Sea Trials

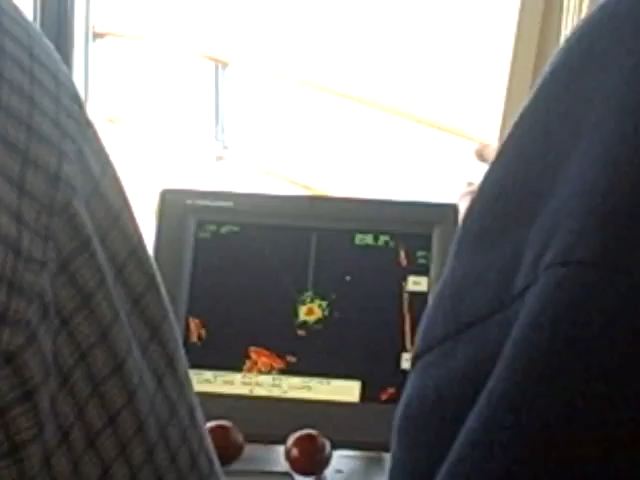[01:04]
and I'll set the heading alignment one more for that.